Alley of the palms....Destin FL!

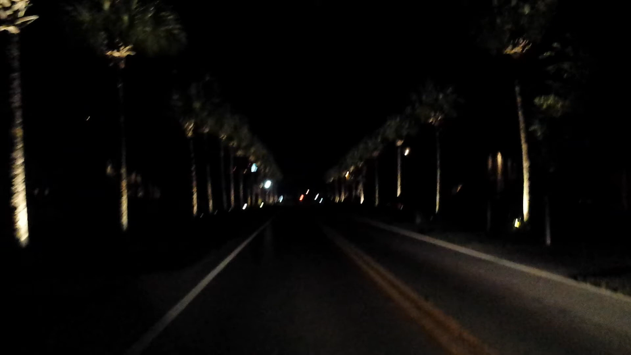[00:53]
The alley of palm trees. That's super cool, isn't it? It is cool. It's a Hollywood street. This is Hollywood. Watch the road, Robert. Watch the road, Robert. Watch the road, Hollywood. Hollywood.